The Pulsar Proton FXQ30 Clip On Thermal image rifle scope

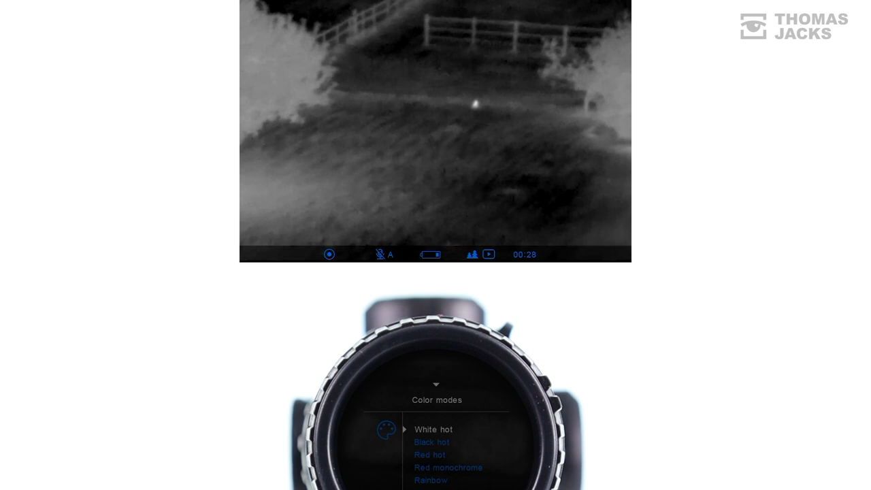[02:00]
You can record on the inbuilt memory and share on your phone with Pulsar Streamvision.
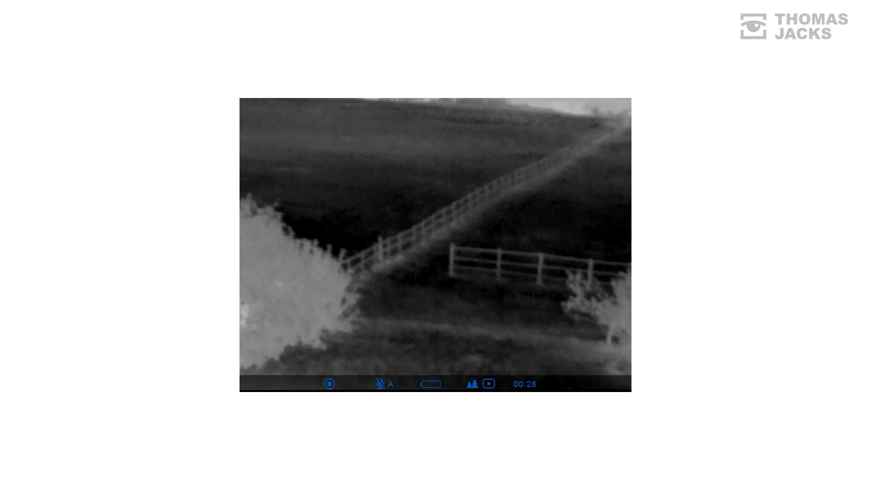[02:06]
It's got a fast f 1.2 30 millimeter wide-angle lens which helps the Proton detect a man-sized object 900 meters away.